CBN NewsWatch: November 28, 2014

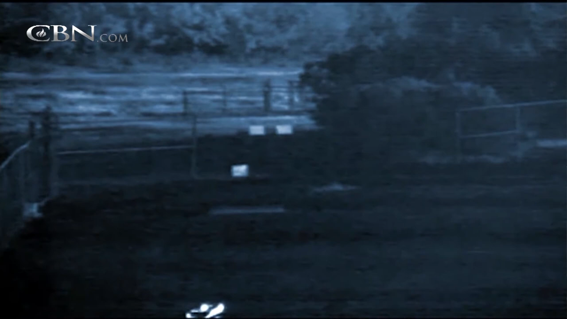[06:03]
You can see the muzzle flash of rifles and sparks from bullets striking the chain-link fence around the substation. For nearly 20 minutes, snipers unloaded, then vanished before police arrived.